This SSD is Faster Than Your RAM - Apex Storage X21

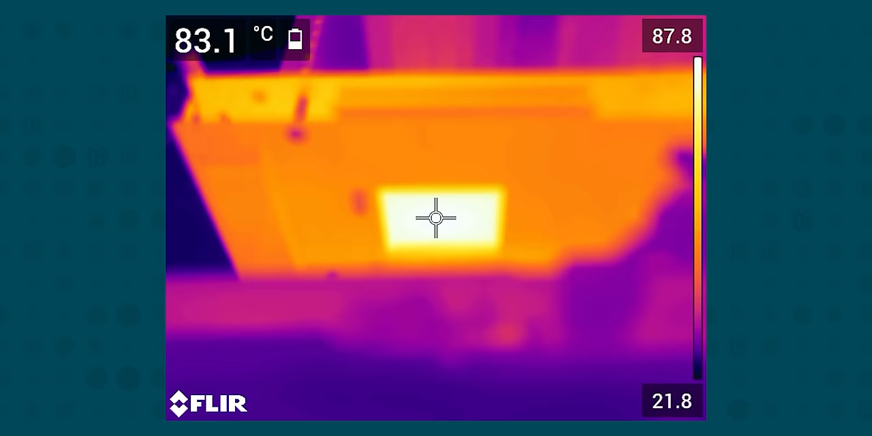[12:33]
On screen: spot 83.1°C
Okay. Alex, that heat sinks at 90 degrees. All right. Let's. That means the chip's probably hotter. Yeah.
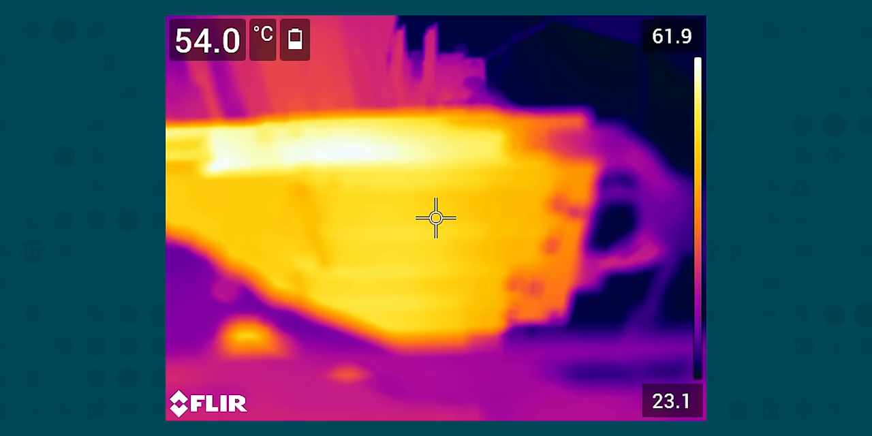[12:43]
On screen: spot 54.0°C
The fact that these 55 degree SSDs didn't look hot in the frame is a bad thing.
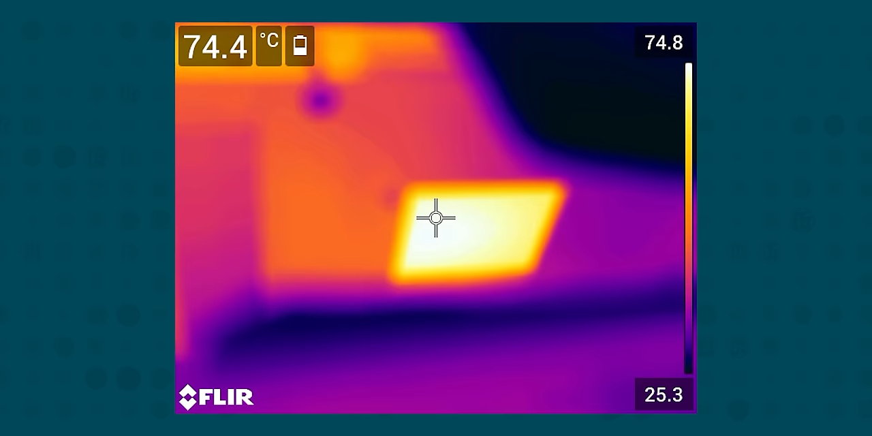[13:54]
On screen: spot 74.4°C
Okay. It's at 74 degrees. Okay.